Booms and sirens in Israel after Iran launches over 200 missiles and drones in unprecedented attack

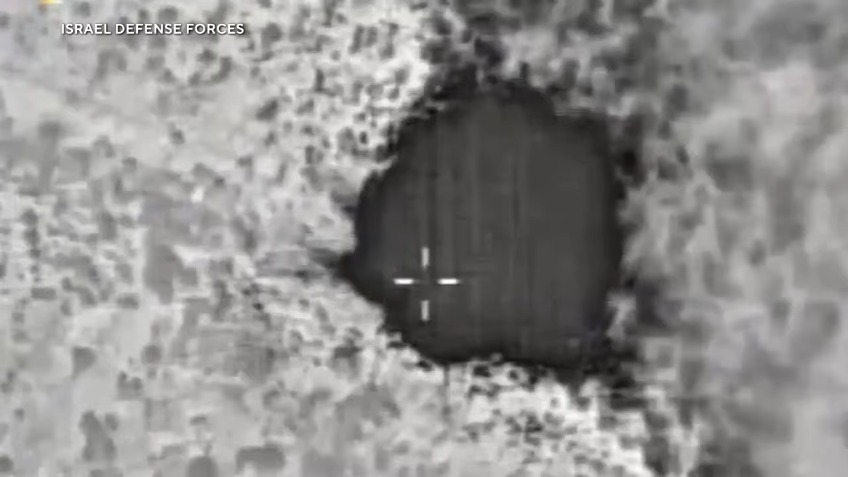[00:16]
And this morning, the Israeli Defense Force struck a Hezbollah military post in southern Lebanon after the Iranian-backed group fired a barrage of missiles over northern Israel last night.